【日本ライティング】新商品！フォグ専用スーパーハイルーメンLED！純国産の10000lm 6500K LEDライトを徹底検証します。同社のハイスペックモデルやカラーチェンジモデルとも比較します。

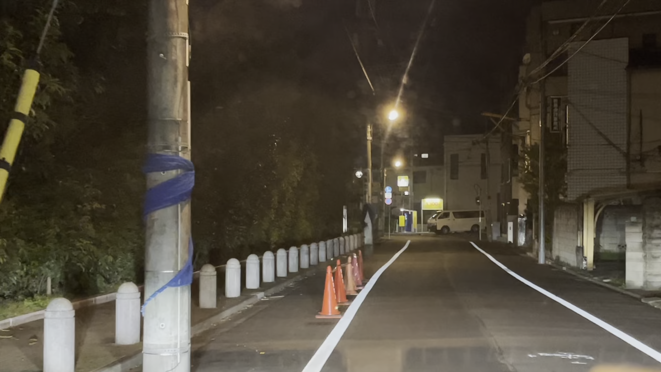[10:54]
はい、今これ肉眼で見てるのと同じくらいの暗さに合わせて走ってます。光らせてるのが、HID屋さんのLEDランプMシリーズ17,880ルーメンなんですけど、まあ、9,800円でね、この明るさはかなり明るいと思います。これ使ってて特に不満はないんですけど、日本ライティングさんから純国産のLEDライトが出たということなので、そっちの方はどれくらい明るくなってるのでしょうか。